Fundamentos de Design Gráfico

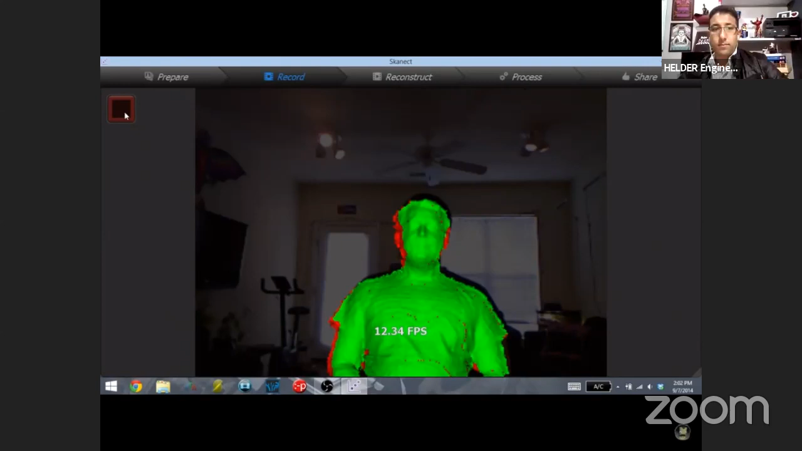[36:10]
But you just slowly move the Xbox Kinect completely around the object, making sure to scan on top of the head. And then once it's fully scanned, it's going to render it into the 3D objects.
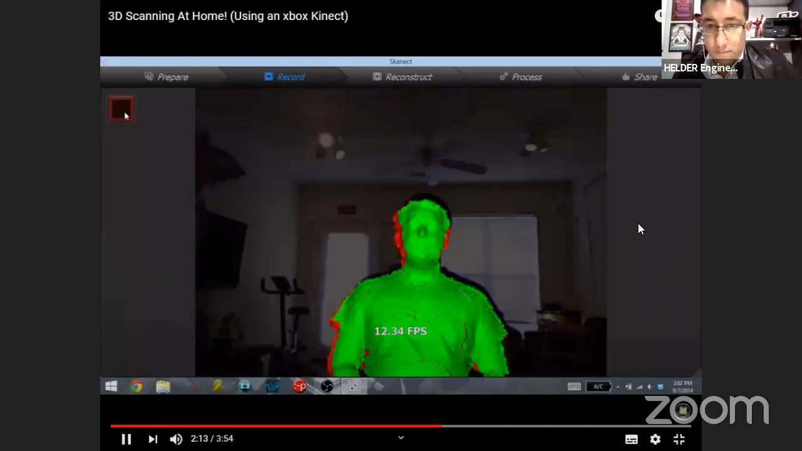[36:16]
Once the scan is complete, it will show you the 3D mesh that it's created from that scan.